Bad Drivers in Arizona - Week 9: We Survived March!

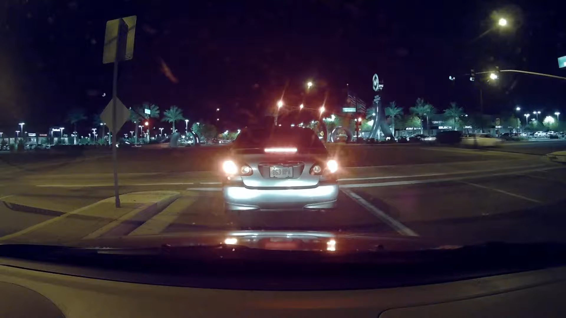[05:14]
Because I like catching stupid shit happening on the fucking road. Especially with this fucking car. Like, you're gonna make a U-turn right in front of me and merge into my lane all fucking slow. Yo!